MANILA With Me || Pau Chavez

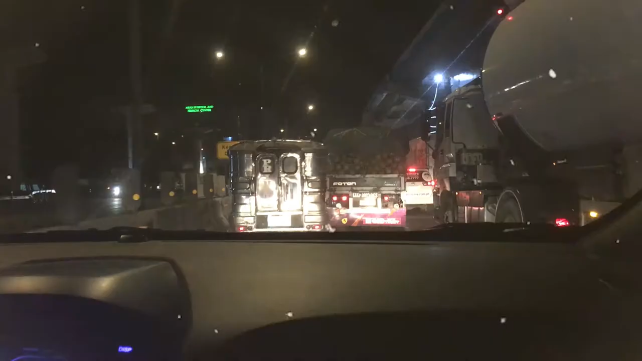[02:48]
And habang nasa road ako papuntang Manila sa my expressway,
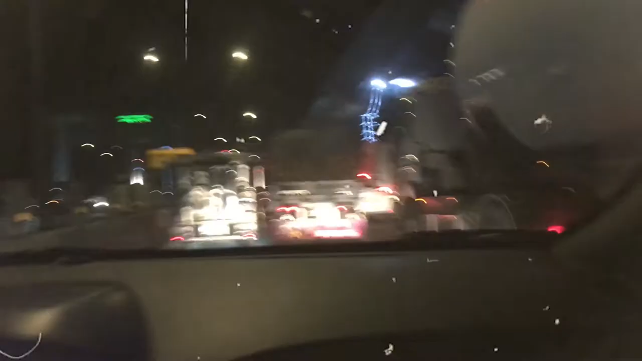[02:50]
ang comforting,
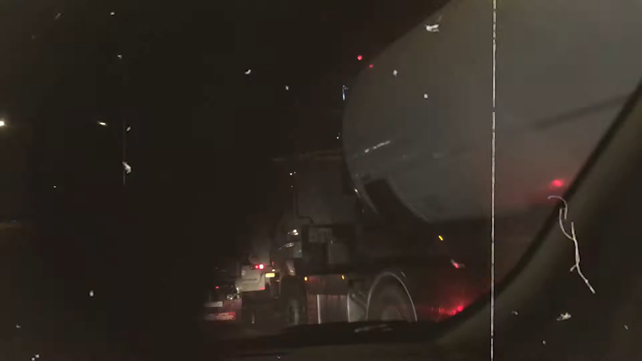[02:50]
ang saya kasi sobrang relaxed ako and comfortable since yung roads,
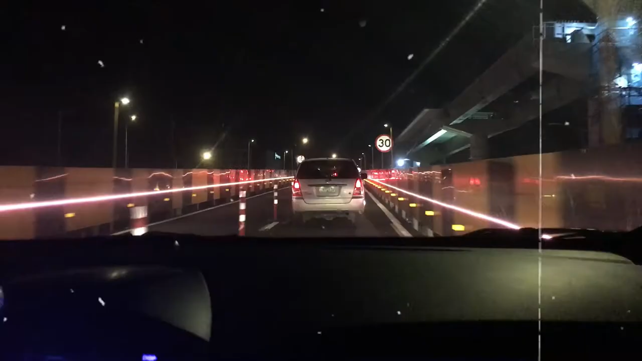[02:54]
lights, tunog ng cars, yung cars, yung wind, yung atmosphere, yung environment dun sa labas tuwing gabi, makes me feel calm. Iba yung comfort na nabibigay sa akin nung environment sa labas na yun tuwing gabi.